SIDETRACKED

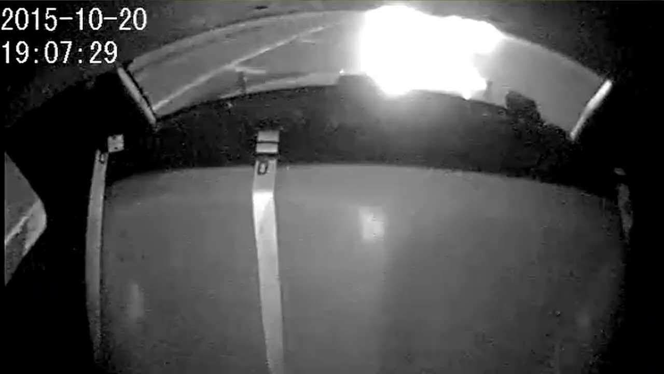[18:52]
There's an exit lane, and I was stopped in the median part of the freeway and the exit lane. She was in the exit lane. She kept traveling straight onto the shoulder where I was sitting.
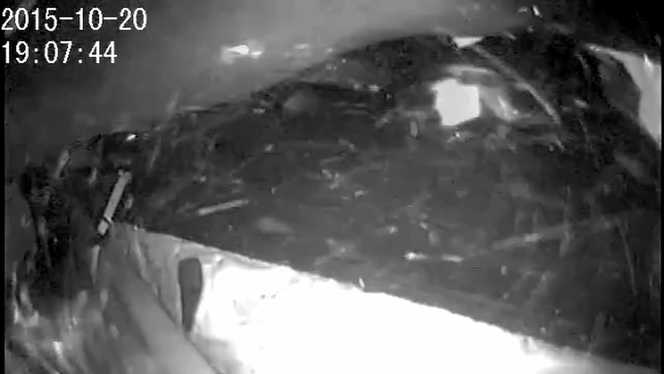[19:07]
And then she spun around and hit me.
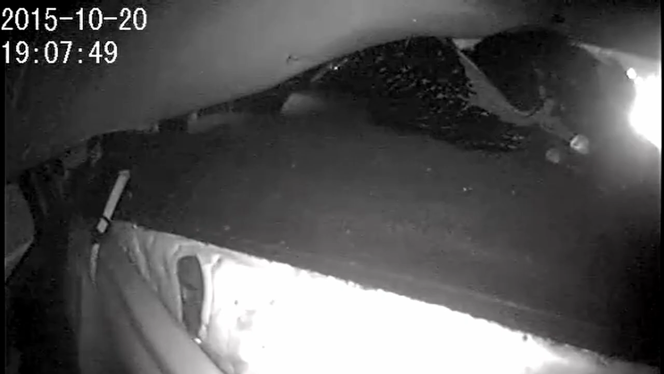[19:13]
I went up, flipped up. I was told I did a flip or two. I hit the windshield.